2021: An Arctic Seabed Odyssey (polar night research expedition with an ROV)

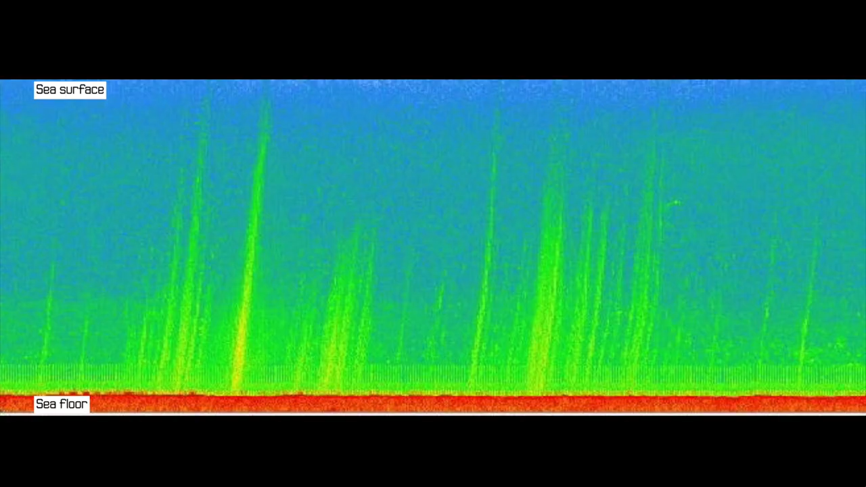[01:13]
is that it's an area which has very abundant seepage,
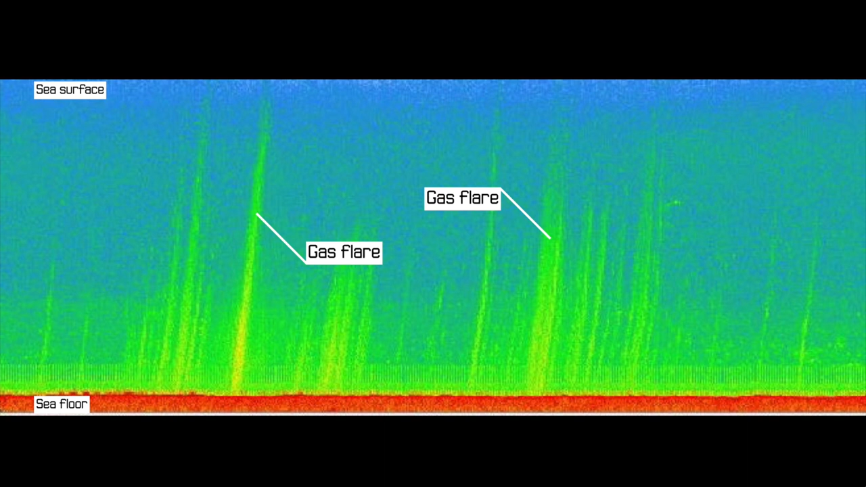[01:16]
probably the most abundant that we've seen so far.